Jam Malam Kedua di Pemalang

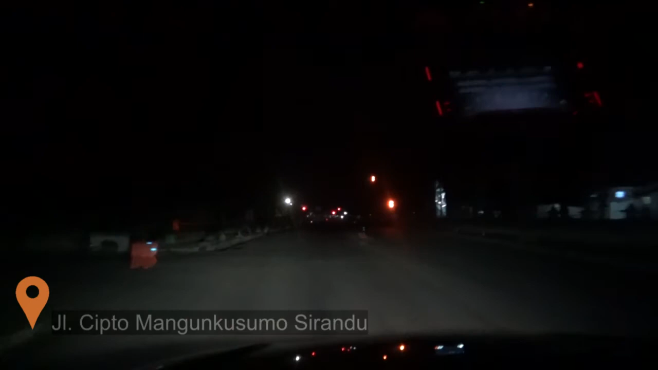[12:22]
Kita sudah sampai di Jalan Cipto Mangunkusumo. Di mana sebelah kiri adalah bangunan Stadion Mukhtar yang dibangun menjadi sebuah tribun. Kita melihat ada dua warga yang ada di traffic light. Kemudian satu warga yang menuju ke utara dan beberapa kendaraan dari arah barat.
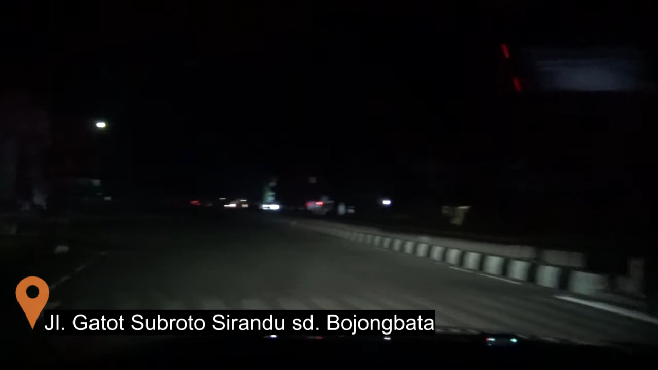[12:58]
Kita ke Jalan Gatot Subroto wilayah Sirandu dan beberapa toko